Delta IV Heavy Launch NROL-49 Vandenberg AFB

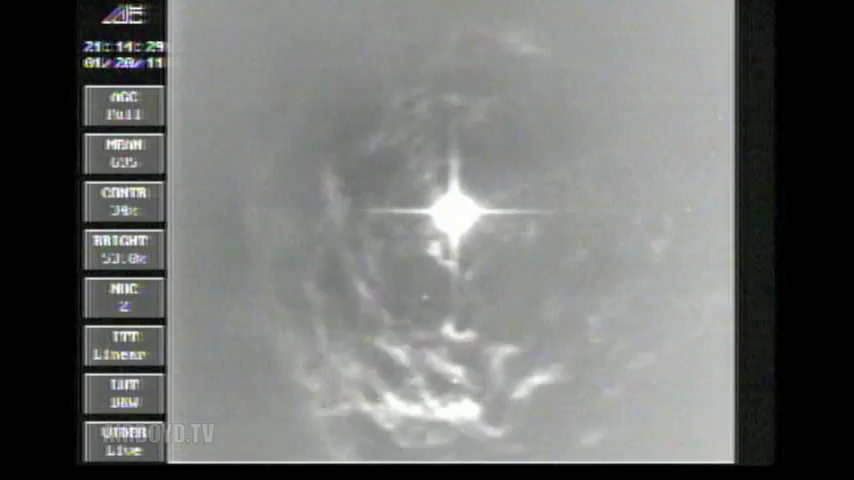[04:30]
Leveling out. All three boosters now in the partial thrust mode.
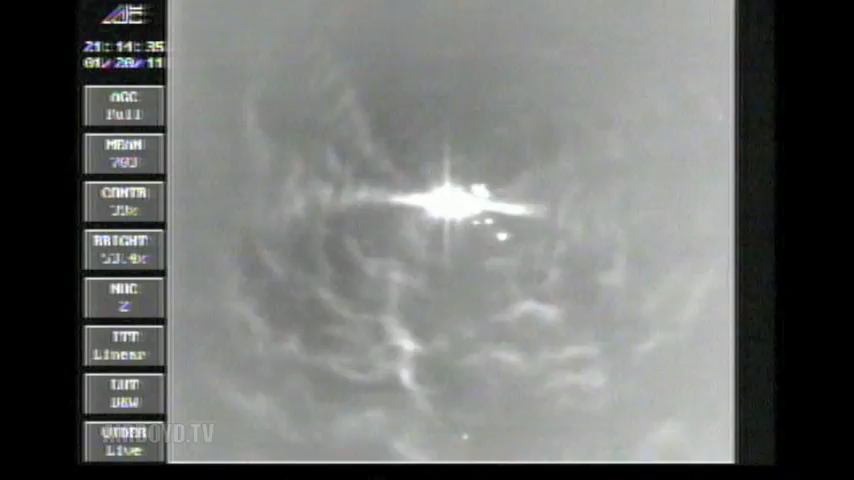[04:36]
And we have MECO in the port and starboard boosters. And separation.
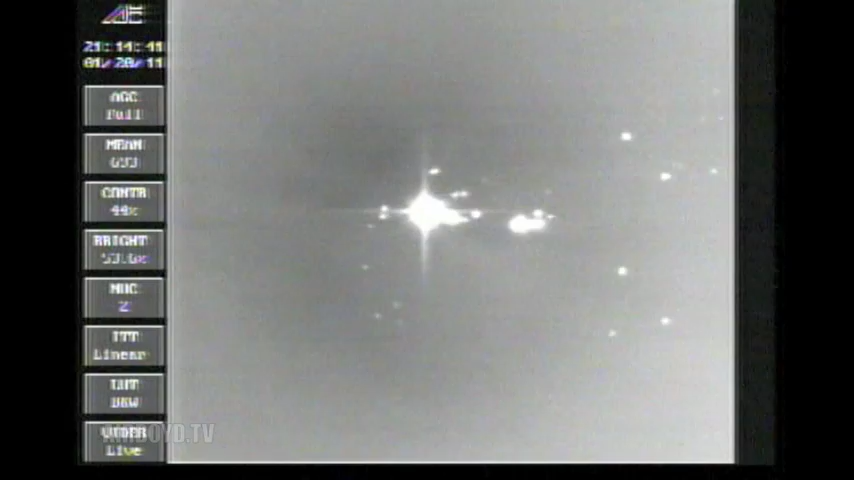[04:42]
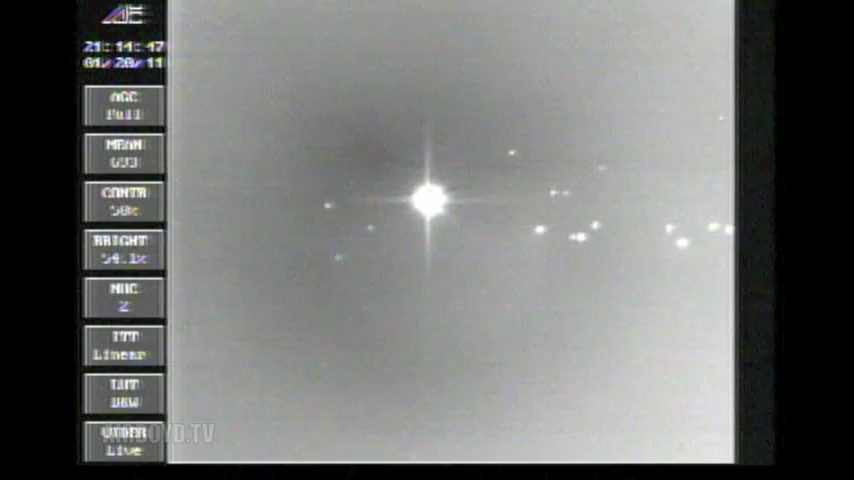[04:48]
Core booster now has powered up into the full power mode again.
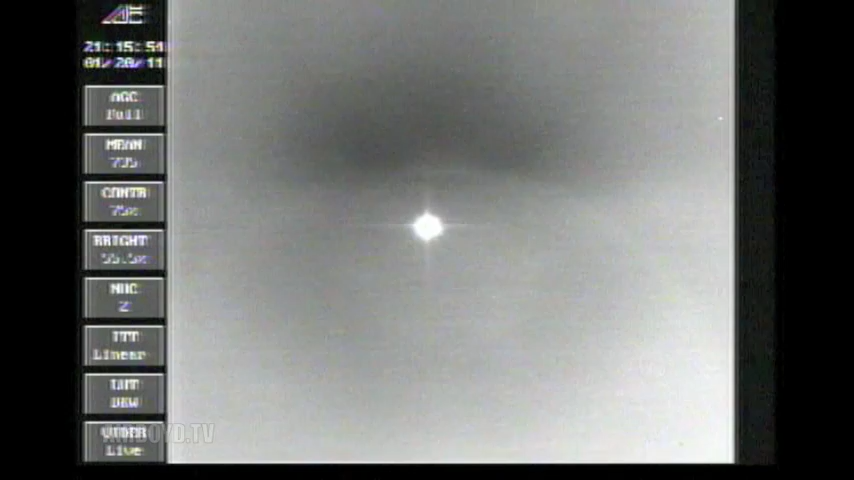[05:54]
And we have MECO. Main engine has cutoff. Standing by for SEP. And we have separation.
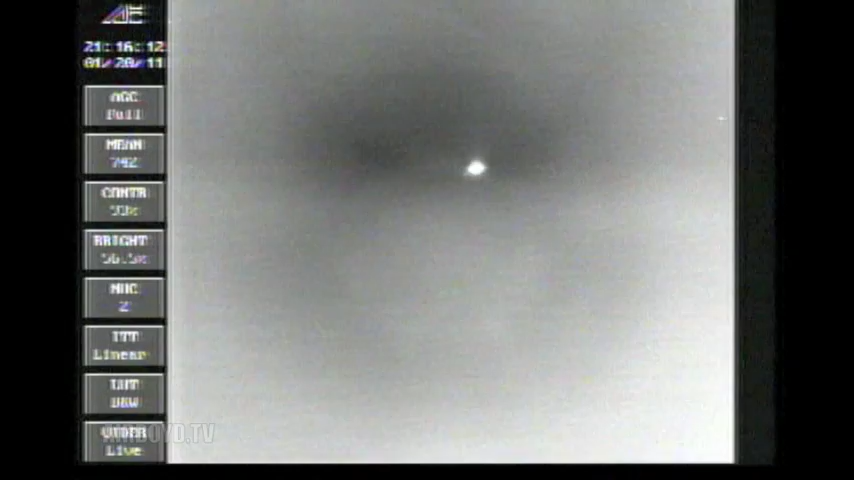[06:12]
And we have NEDS. The nozzle is deploying. And we have igniter spark standing by for ignition.